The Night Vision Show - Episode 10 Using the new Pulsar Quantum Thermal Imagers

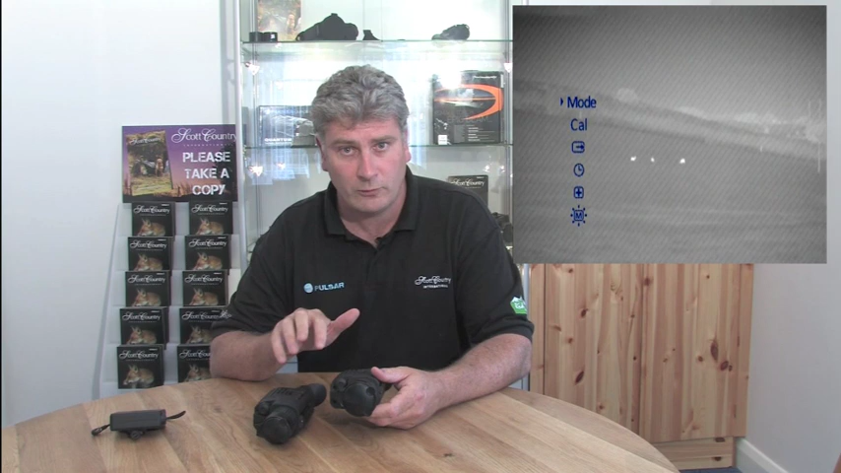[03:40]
It has contrast and brightness controls, which are the same. And you have preset levels, three presets, which make it easy for you,